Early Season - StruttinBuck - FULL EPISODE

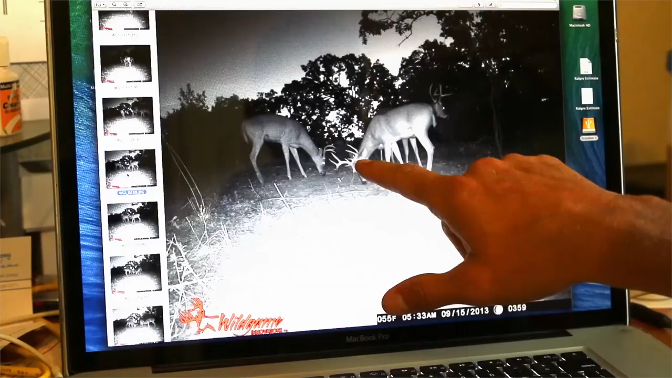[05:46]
Here's one of our good bucks, and here's one of our good bucks. This buck's just got a fork crab claws on it. He's pretty cool.
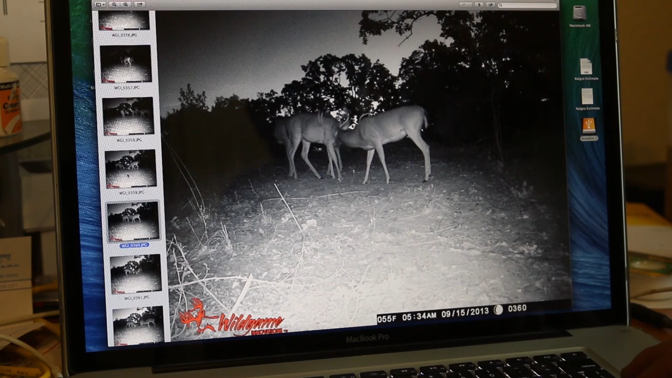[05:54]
That's kind of, these are 2 of the bucks. There they are, hooked up, locked up, fighting. These are kind of the bucks that we're looking at taking one of these 2.